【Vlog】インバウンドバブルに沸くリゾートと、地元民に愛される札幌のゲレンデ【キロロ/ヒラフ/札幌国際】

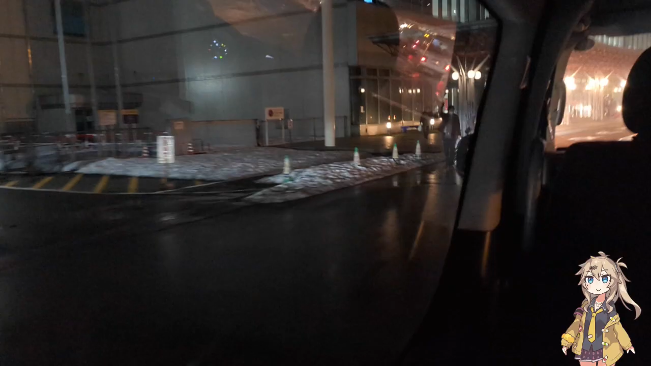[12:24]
レンタカー会社の送迎車で新千歳空港まで送ってもらい荷物を預け空港内の白樺山荘で北海道での最後の晩餐